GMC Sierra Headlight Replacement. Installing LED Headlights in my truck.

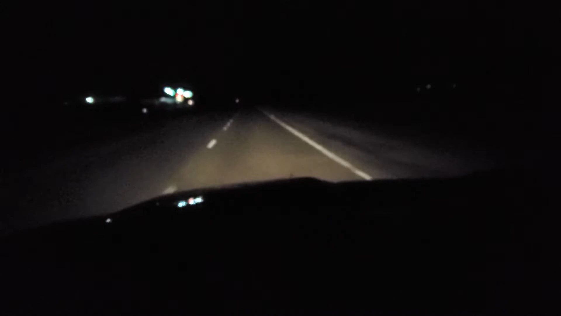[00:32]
all right there's my low beams pretty pretty dim the pilot's better on camera than what it actually is high beams can't even tell a freaking difference and the fog lights actually make it look brighter which I mean yet they're going to but I expect my headlights to be able to do a sufficient job all right stick by to the end of the video if you want to see how these Xenon Pro headlights